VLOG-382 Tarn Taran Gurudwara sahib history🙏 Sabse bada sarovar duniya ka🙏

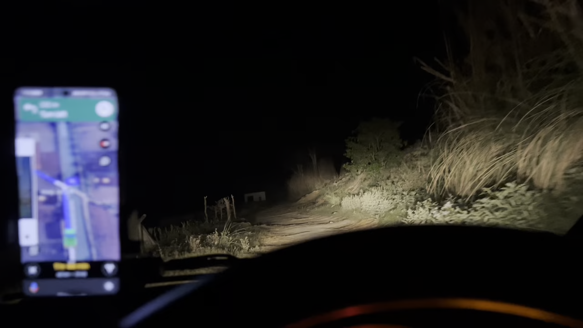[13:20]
बस यहाँ से बाहर निकल जाए फटाफट, अब दिमाग खराब हो गया मेरा, क्योंकि पिछले 15 मिनट चल रहा रास्ते वाला खेतों वाला, और ना आगे कुछ दिख रहा है ना पीछे कुछ दिख रहा है, भगवान बस यहाँ से निकाल दो हम, पहले तो आगे मुझे लग रहा है ना कुणाल,
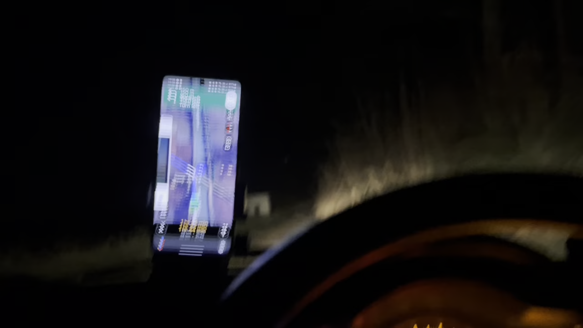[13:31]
फटाफट फटाफट निकले यहाँ से, ज़्यादा नहीं रह गया बस 100-200 मीटर रह गया, वाहेगुरु तो ये पागल हो चुका है, मैं उसको हटा दूंगा सच में, यहाँ से लेफ्ट कह रहा कहीं से, तेरा लेफ्ट ना यहाँ से वैसे जाता तो है, जाती तो है गाड़ियाँ बाइक है, तभी निशान पड़ेगा टायरों के, देखते हैं आगे क्या, चलो रोड तो आ गई भाई,
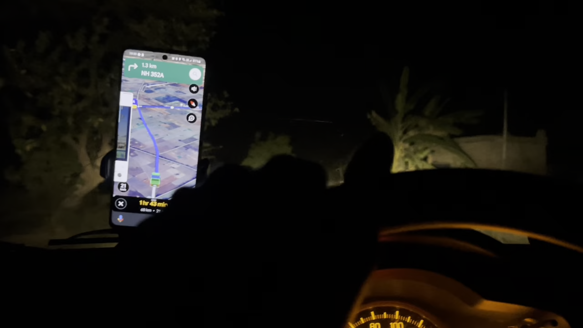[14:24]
पर क्या करें ना ऐसी जगहों पर किसी की बात मानने का मन भी तो नहीं करता ना, डर लगता है, अब देख लो आपके सामने ही है, कहाँ आ गया, मैप पे ध्यान दो भाई, लेकिन देख के जाया करो मैप जो बता रहा है, पक्की रोड तो आ गई भाई, अब